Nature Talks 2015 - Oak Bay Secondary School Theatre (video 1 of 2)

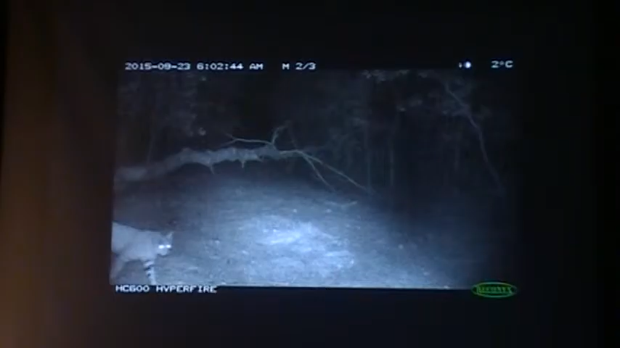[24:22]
Here we go. So that was a bobcat and a cougar.
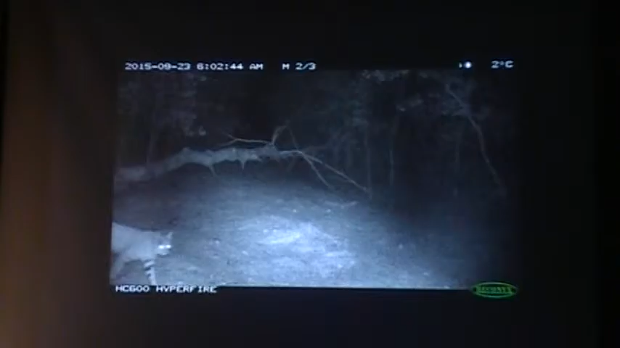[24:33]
We've installed some wildlife cameras on Kit Car this year, and these images were taken, I guess, in September. That's a close-up. You get up close and personal.